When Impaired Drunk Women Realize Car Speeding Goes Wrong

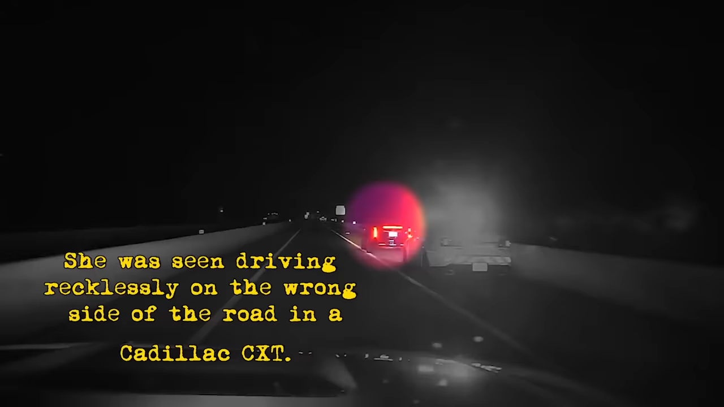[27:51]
The Monroe County Sheriff's received a distress call about a driver driving on the wrong side of the road.
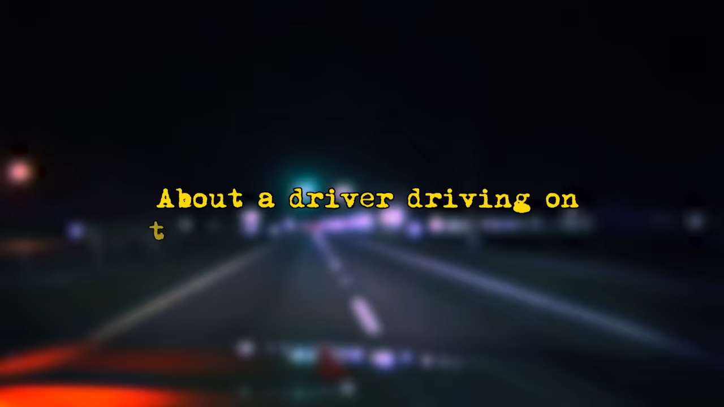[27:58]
Upon locating the vehicle, Heather initiated a high-speed attempt to evade the pursuing officers.
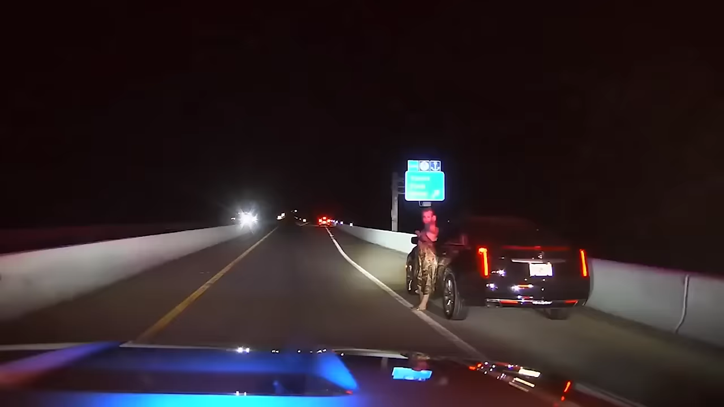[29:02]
Turn around. Face away from me. Walk towards the back. Walk back towards us. Backwards. Backwards. Turn around. In Monroe County, Florida,